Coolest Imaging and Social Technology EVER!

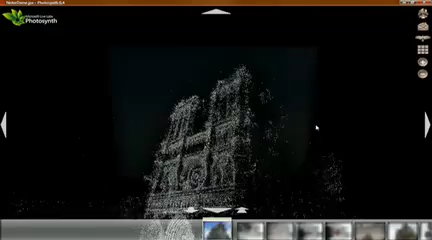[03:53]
And this is from an early prototype of Photosynth that we first got working in the summer to show you what I think is really the punchline behind this technology, the Photosynth technology. And it's not necessarily so apparent from looking at the environments that we've put up on the website.